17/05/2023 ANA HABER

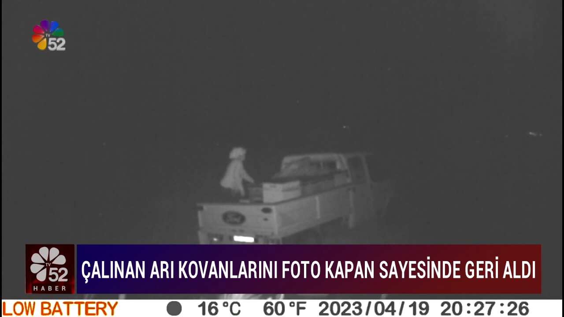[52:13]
arı kovanlarını önce kontrol edip daha sonra kamyonete yükleyip çaldıklarını gördü. Hemen jandarmaya ihbarda bulunan arıcı Emre Tok kurduğu kameralar sayesinde hırsızları yakalatıp arı kovanlarını geri aldı.